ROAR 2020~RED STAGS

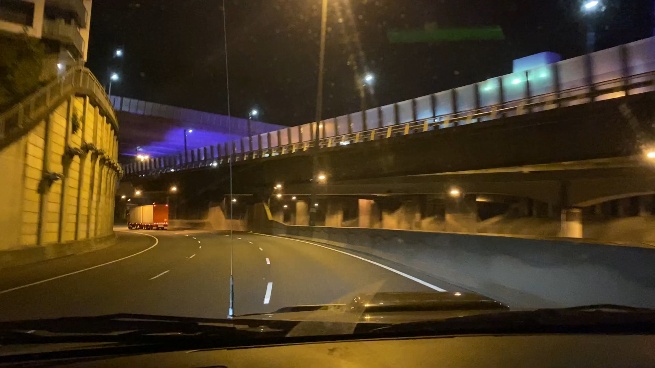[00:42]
How's the city driving young? Not good. Trying to escape from the city. How's the city driving young?